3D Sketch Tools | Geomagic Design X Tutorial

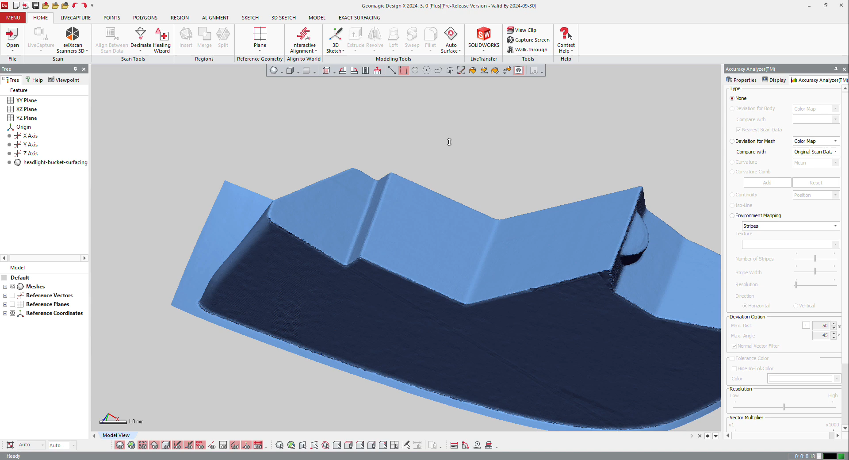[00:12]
in designx you can also create 3d sketch or 3d mesh sketch difference between the two is like in 2d sketch either it's on the sketch it either it's on the mesh or it's outside of the mesh so if i go to a 3d sketch i will make a standard 3d sketch first and here i can create a spline so i can start from here and there right mouse click to stop and then
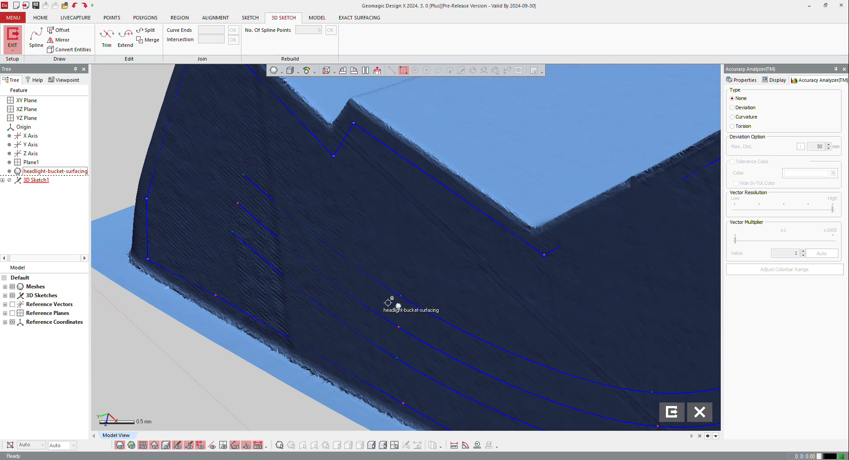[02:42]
if i do that and i make another spline from that point to that point to that point i can make a trim now big portion of the curve and that one that one and that one has been removed if i hide my mesh i can see that it is trimmed
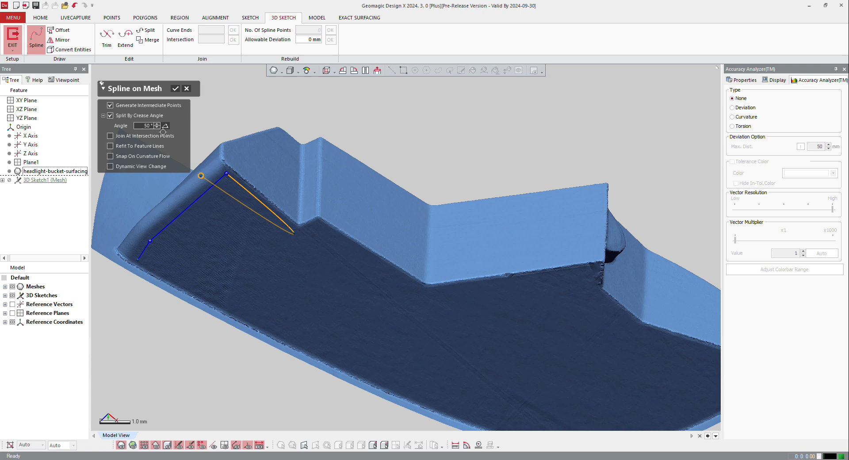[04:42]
go in that direction i'm over 50 50 degrees so it will split automatically and that one also and that one also and that one maybe not so i will right mouse click but now if i put the mouse on the curve
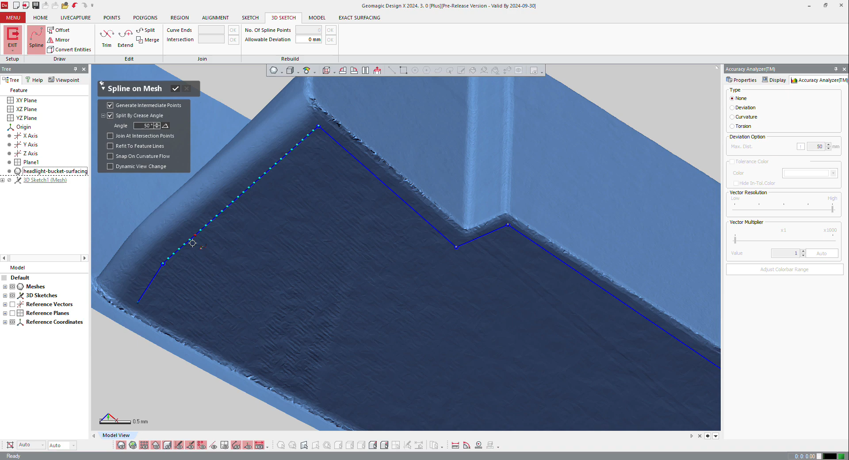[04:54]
you can see that i got many control points because the software snap automatically the curve on the mesh